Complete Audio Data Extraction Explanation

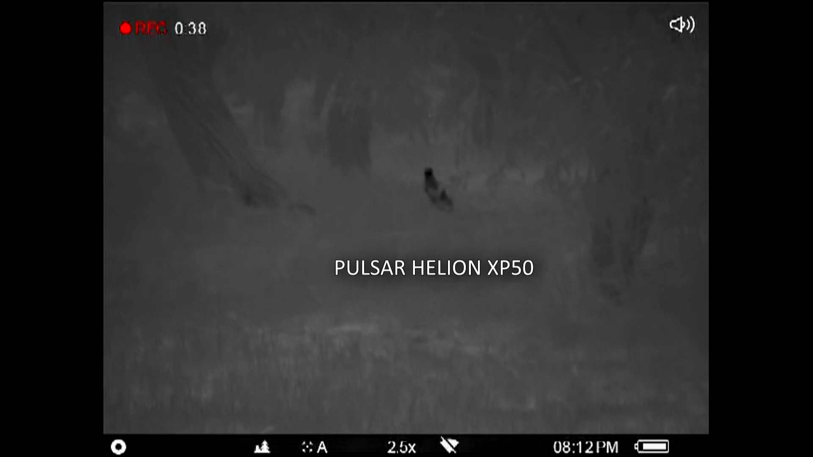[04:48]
I slowly approached them and waited for them to jump taking note of my position and the location of the impact of their hops.